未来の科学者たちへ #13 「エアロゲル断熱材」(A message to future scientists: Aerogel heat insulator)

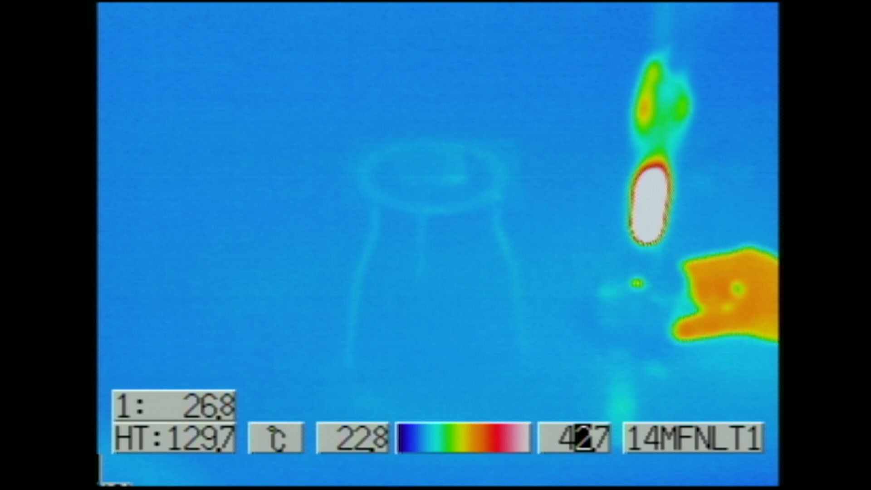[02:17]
温度を可視化するサーモカメラで見てみるとエアロゲルがランプの熱を防いでいる様子が見えてくる